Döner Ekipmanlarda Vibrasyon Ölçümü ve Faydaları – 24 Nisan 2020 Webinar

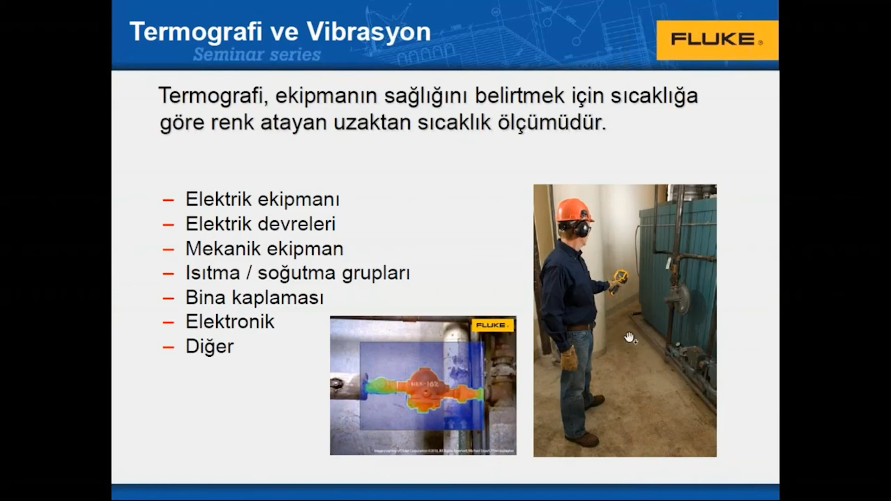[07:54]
Termal kamerayla pek çok sıcaklık değişimlerini yakalamak mümkün. Tabii ki döner ekipmanlarda da termal kamerayı kullanabiliriz ki resimde de örnekler görebiliyorsunuz. Kaplinde, motorun üzerinde
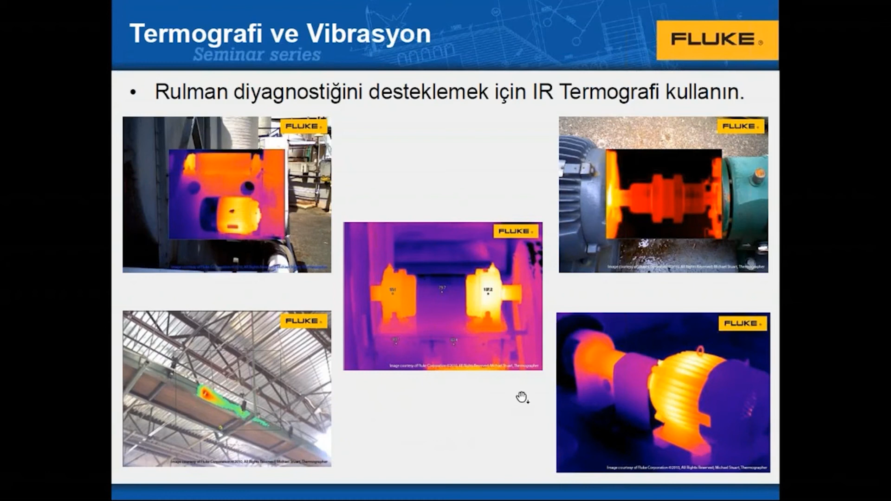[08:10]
çeşitli yerlerde bu tarz görüntüleri alabilirsiniz. Döner ekipmanlarda termografi de size fayda sağlayacaktır. Evet, gelelim vibrasyon testine.